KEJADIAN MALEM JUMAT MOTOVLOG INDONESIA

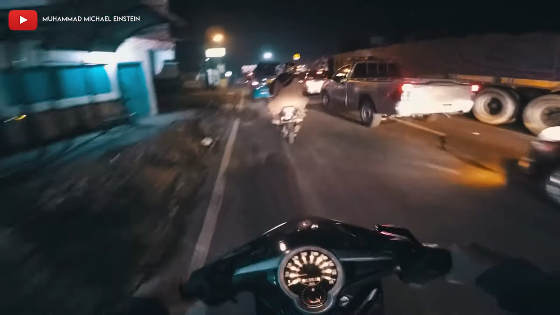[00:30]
Nih disini nih, suka ada angkot-angkot goblok, udah tau mau lurus, ngapain sih ngambil sebelah sini?
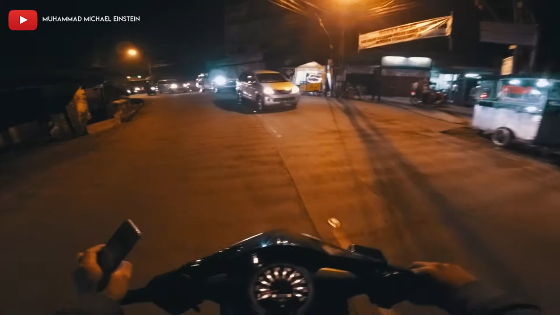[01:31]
Udah ini lagi, apa sih namanya? Nih orang goblok deh. Para rontan.
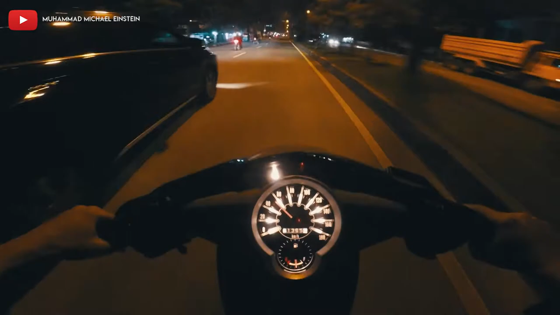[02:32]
Goblok tuh tadi tuh. Wajib dikeber anjir. Nggak jelas.
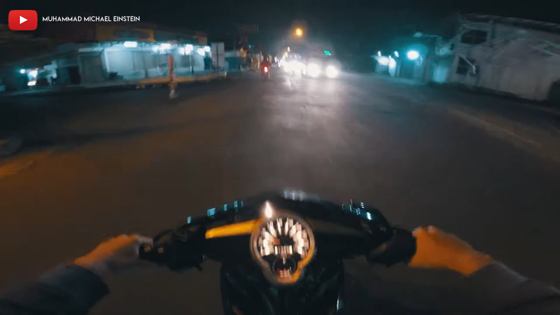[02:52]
Ini orang nyalain lampu sen punggu lu anjir yuk. Ribet goblok. Cirak. Koc...